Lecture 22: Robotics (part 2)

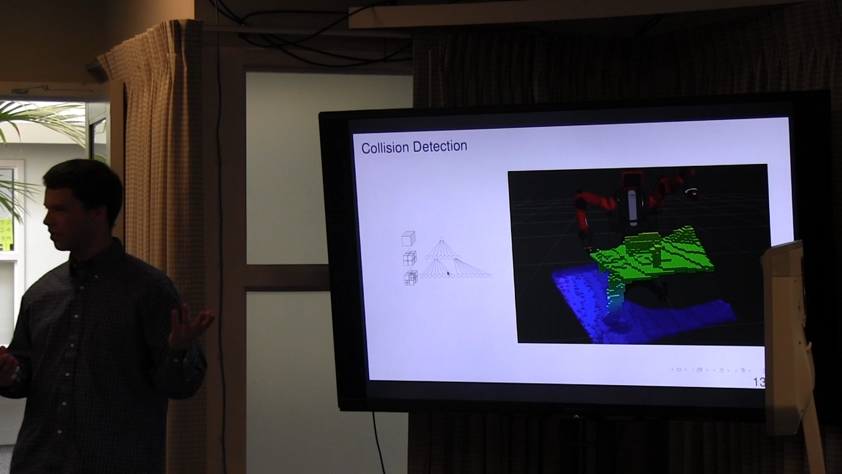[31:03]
Assume that like using a Kinect, I think Stephanie mentioned Kinects like last week, or laser scanners, you get some 3D buildup of your environment. And if there's some object that you might want to choose, say this one right here,